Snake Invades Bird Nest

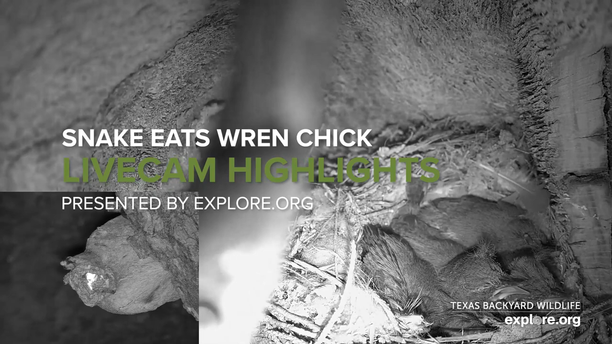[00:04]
And I definitely want to let everyone know that the next clips that we're going to show is of a snake in this nest, and it does end up eating one of the chicks.
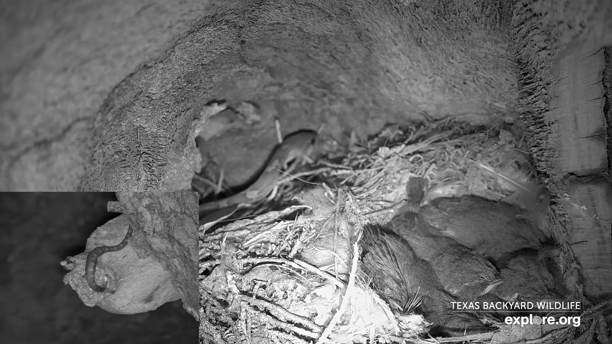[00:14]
Wren nests are difficult to access, but no defense is infallible. So late Friday night, an immature rat snake found the nest.
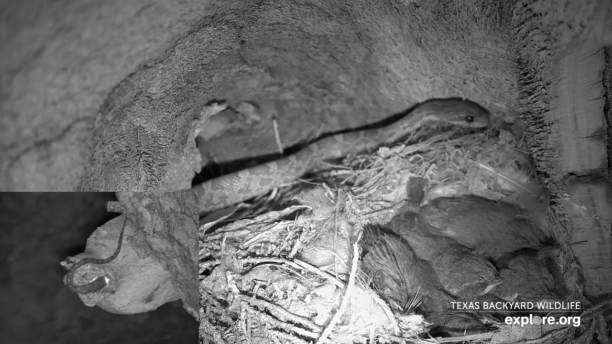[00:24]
Our partners with Texas Backyard Wildlife installed a wire guard around like the base of the nest to prevent, you know, this sort of situation. But black rat snakes, and I think this is the Texas subspecies, this is definitely a young one, they are excellent climbers. So they were, this one was able to find a way in. It was fascinating to see this from one perspective, see how like the birds just aren't moving, they're not panicking, they don't make a sound.
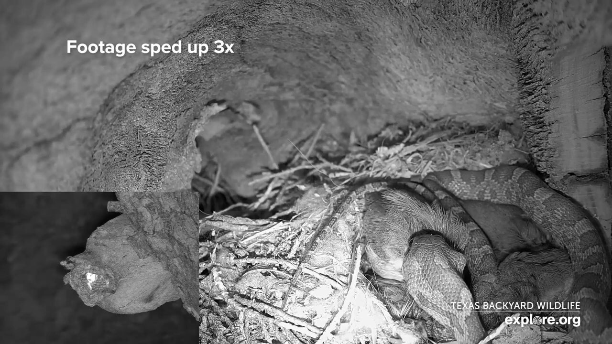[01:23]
So the snake ended up eating one chick, and then it departed after that. And watching the prey succumb to attack, it really was kind of surprising and shocking. I had never seen this personally, never had the opportunity to watch it in person before. So yeah, it was a wild situation, to say the least. And I don't think it's inappropriate for us to feel sort of like, certainly for empathy for the prey. You know, and watching prey succumb to attack can be surprising, can be shocking.
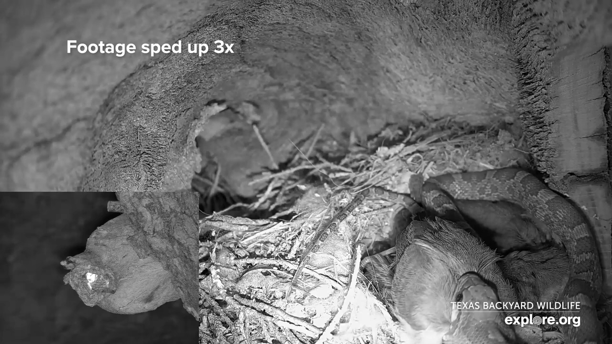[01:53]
It can provoke some pretty strong emotions, but also at the same time, watching a predator practice its craft can be mesmerizing.